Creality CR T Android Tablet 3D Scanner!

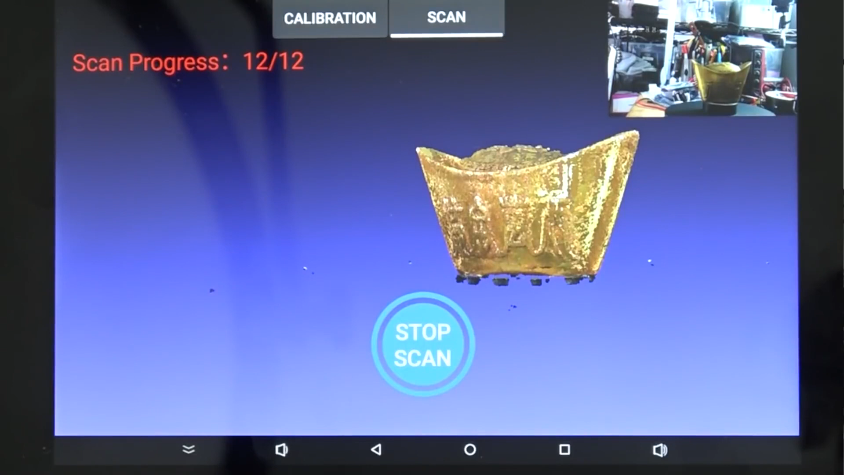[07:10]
Okay, I like it so far, all the models are scanned, it's clear, it's clean.
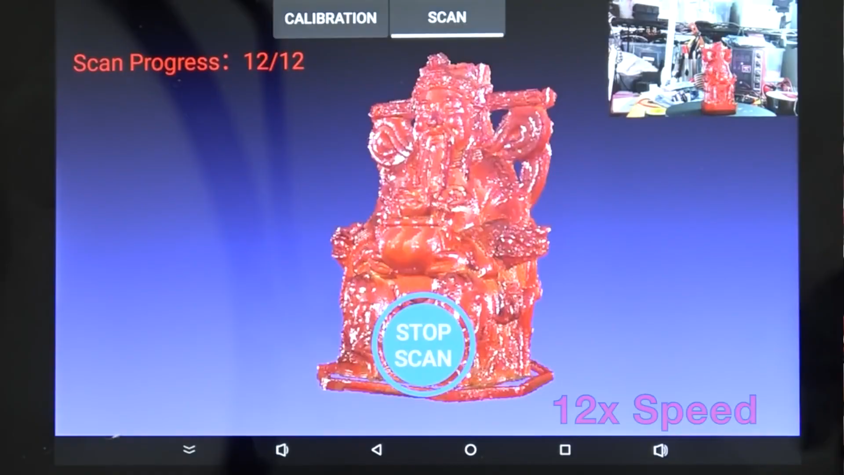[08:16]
Not bad, I like how it looks here.
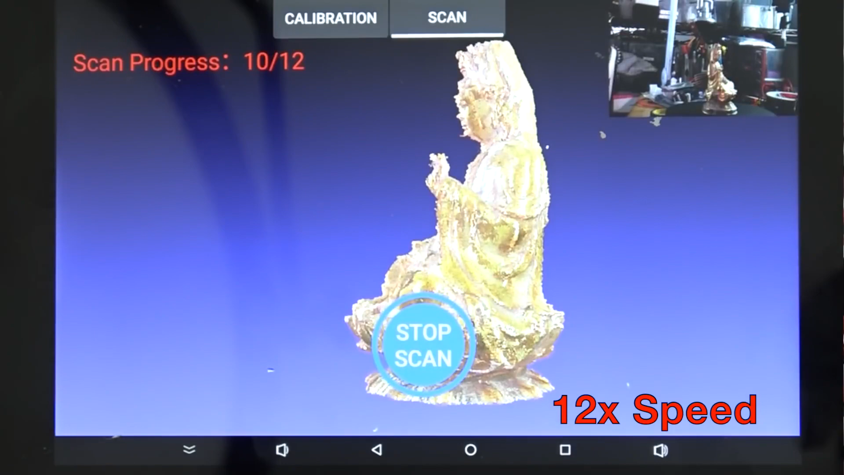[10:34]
Looks good, I think we got it.
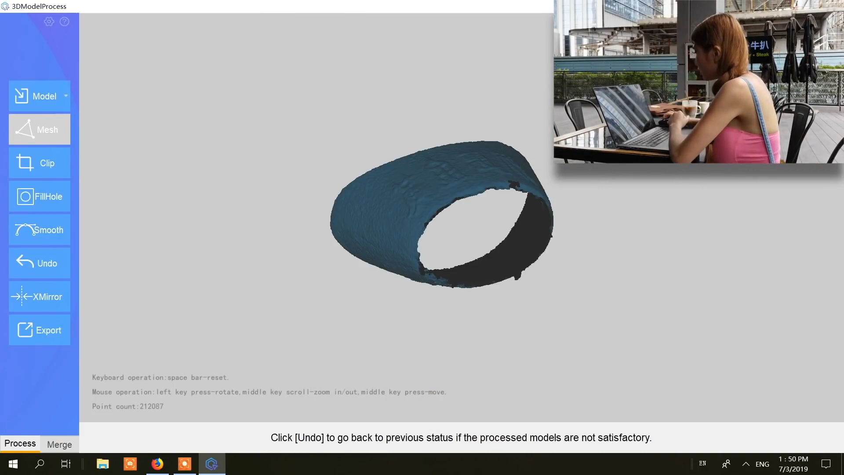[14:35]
There are still some bits left so I rotate it, I checked,
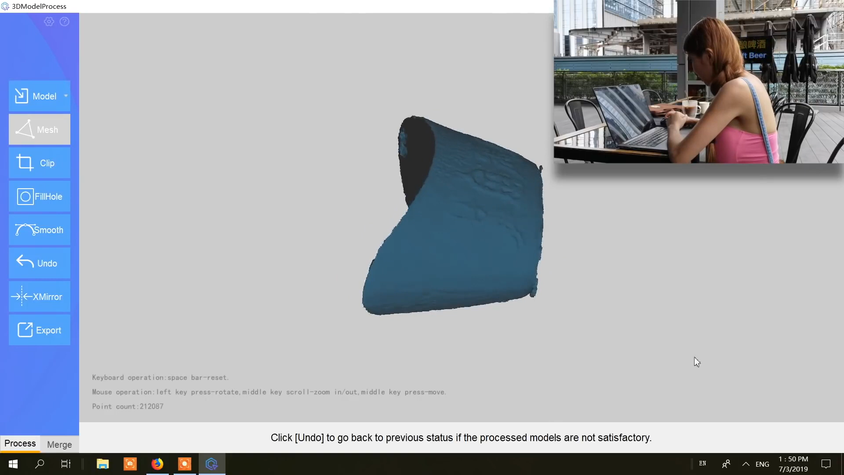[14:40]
yes there are some bits left but it's not easy to cut it from that angle so I'm going to rotate it again.
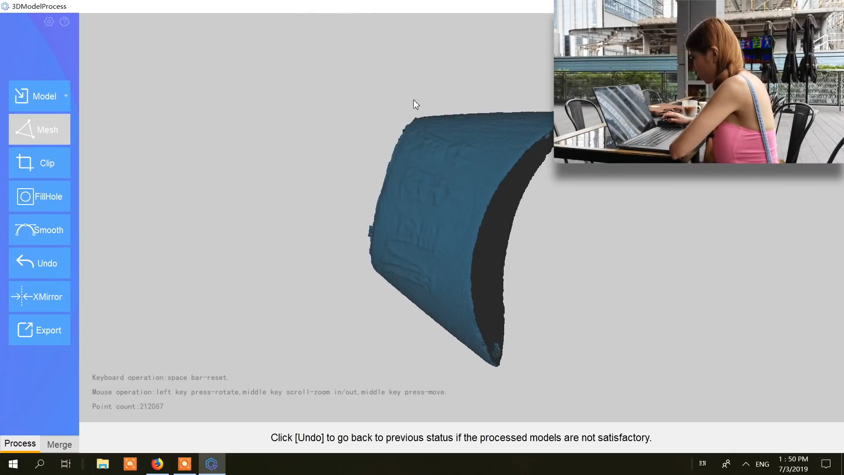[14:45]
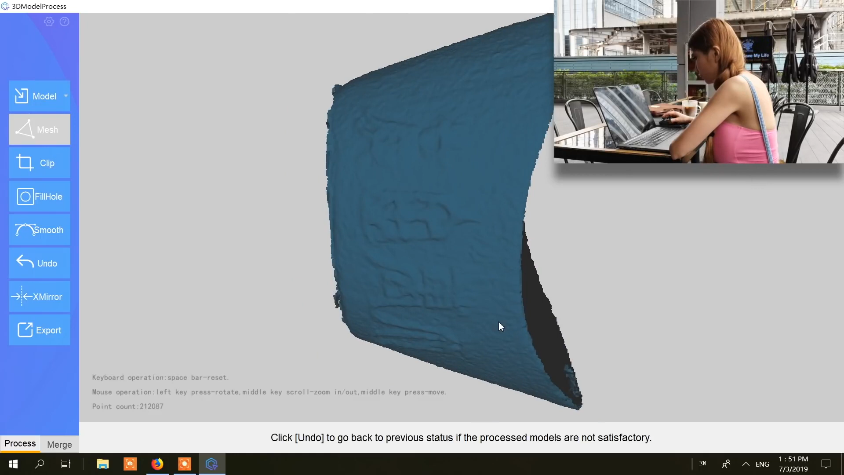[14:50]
And you can zoom in and zoom out and then you see this bit. Okay, I am going to clip, clip it.
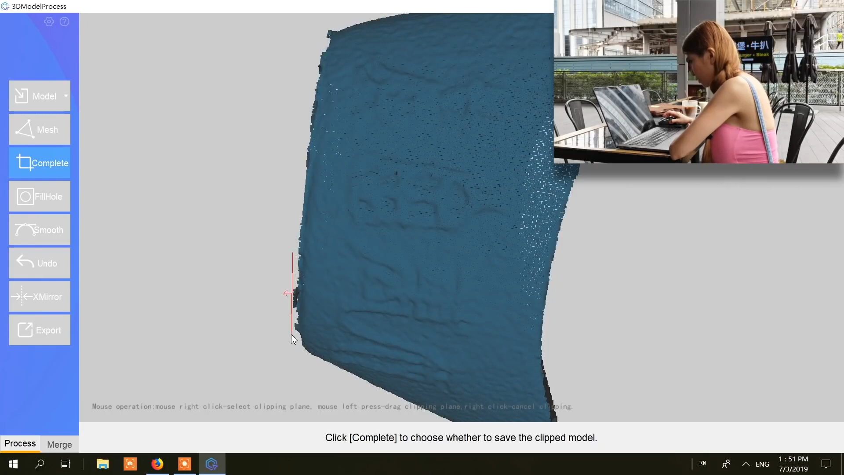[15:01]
If the arrow is down it's going to click the whole thing and just cancel and do it again. I want to, okay.
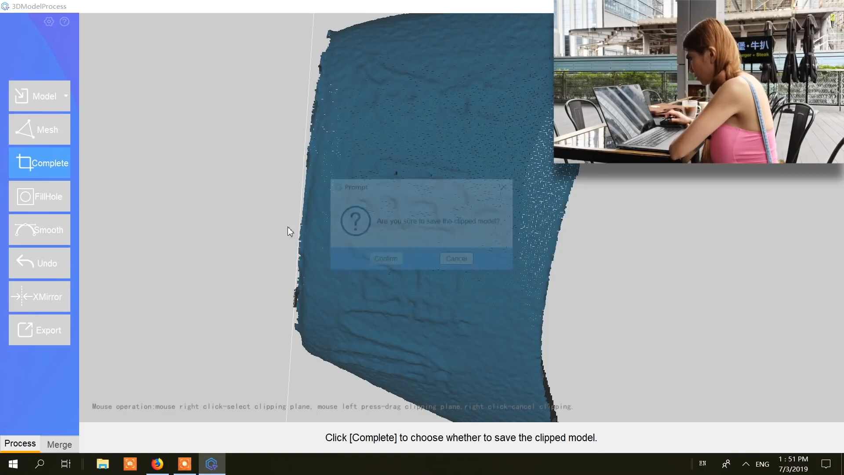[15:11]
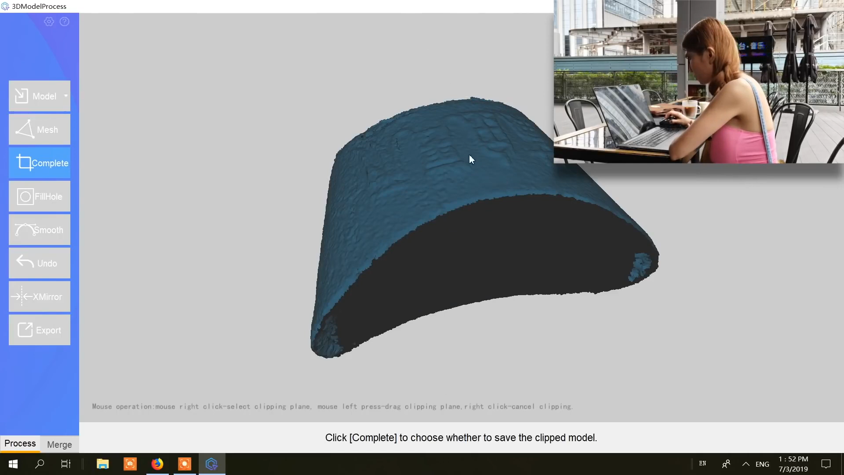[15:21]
Like that, the little bits I don't want and I still want to go a little bit deeper.
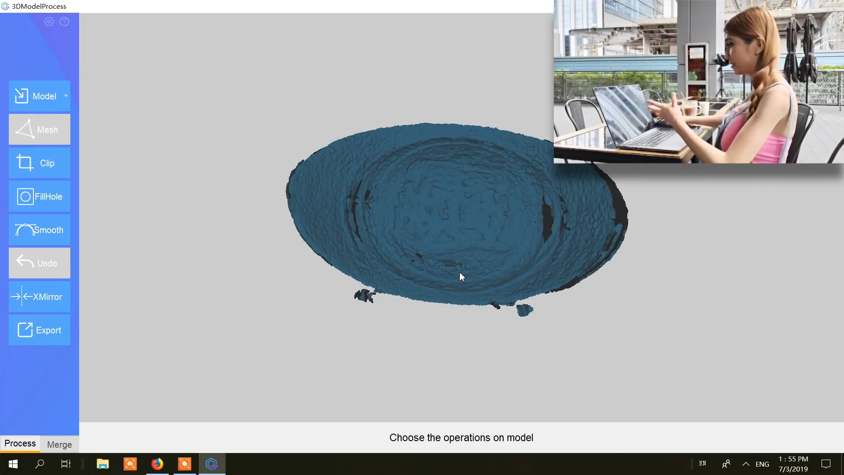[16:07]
So of course we need to take that out.
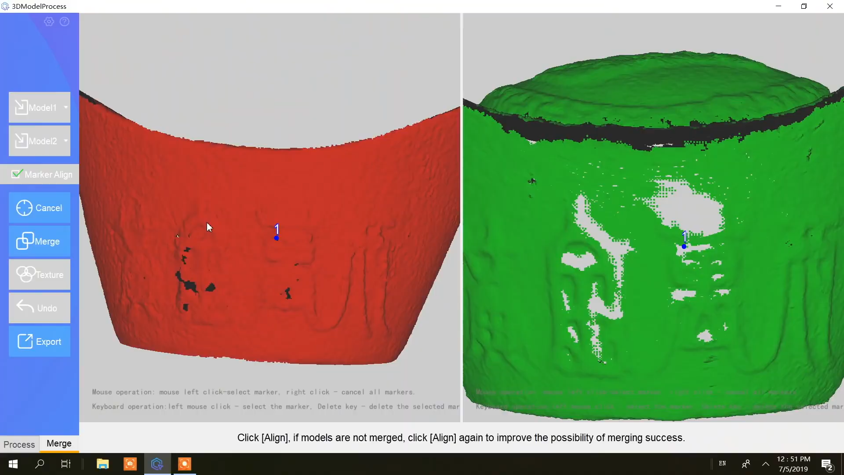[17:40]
Well, I put some hours in, once I figured out how to use the marker tool to merge meshes, I got better results.